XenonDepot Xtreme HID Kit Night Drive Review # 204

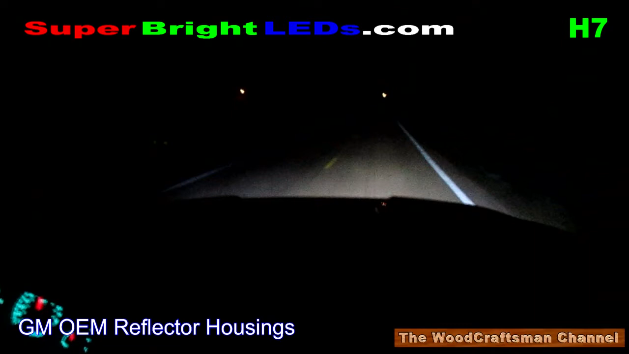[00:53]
As you can see here, the light output just isn't that great. Then I updated the headlight assemblies to the Spyder X-Tune projector headlights with the standard halogen bulbs that they came with.
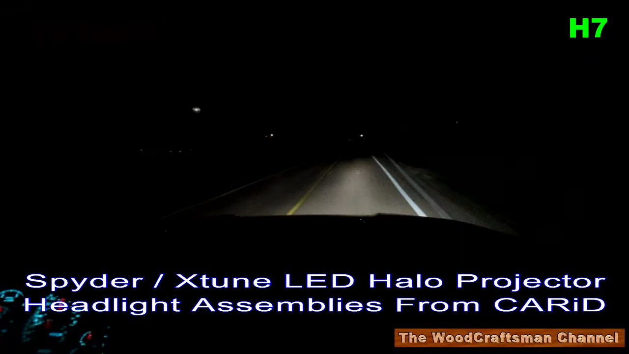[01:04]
Then I replaced them with the Sylvania Silverstar ZXE bulbs in the Spyder X-Tune headlights. It's an improvement, but not that great. Then I tried a set of McTuning LEDs from Amazon, which had a 4.5 user rating. I thought these would be good. Turns out to be not so much. And lastly, I installed the Xenon Depot X-Tune HD kit, and you can see here it's a world of difference.
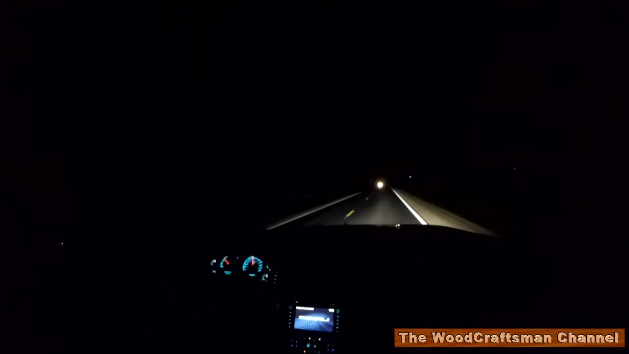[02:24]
Long story short, I have tried LEDs, and I've tried high-performance halogens, and neither one of those really does anything like this HID kit. As you can see here, it just lights up the road. The one thing I'm going to tell you right now is the disappointment in these projectors is I kind of have them maxed out as far as distance.
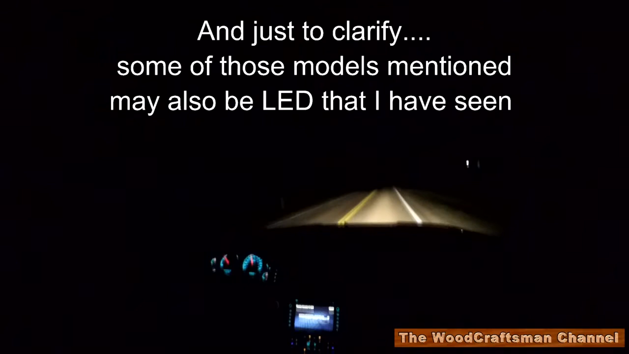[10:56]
The most effective light temperature is between 4,000 and 5,000 K. This set I'm running here is actually at 4,300 K. And if you buy from Xenon Depot, when you choose your bulb color, it'll actually tell you what the lumen output is for the color temperatures. And in this case here, 3,000 K, which is more of a really yellow color, I want to say it was like 2,900 or something.